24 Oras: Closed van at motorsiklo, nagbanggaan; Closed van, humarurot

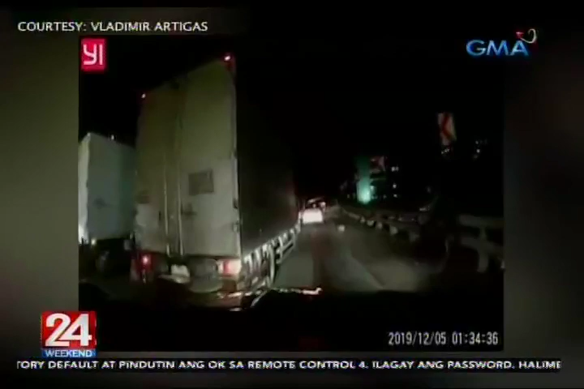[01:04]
Sa video naman ito, kita ang pagsingit ng motorsiklo sa kotse para makalusot sa kanan. Pero pagdiku niya, bigla siyang nawala ng kontrol. Pagka umu-overtake ka sa kanan, suicide dyan eh.